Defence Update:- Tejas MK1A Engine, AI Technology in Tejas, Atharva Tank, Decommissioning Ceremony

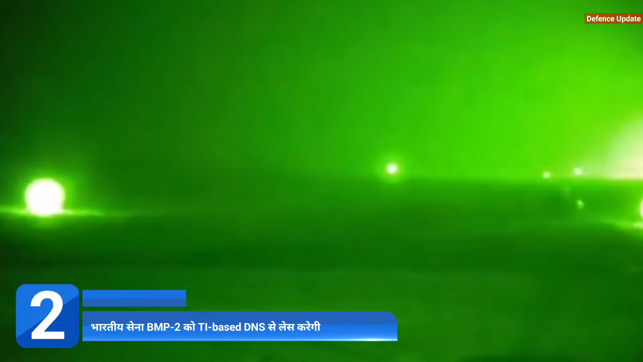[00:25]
की thermal imager based driver night side से less करना चाहती है जिसे पच्मी border और उत्री border में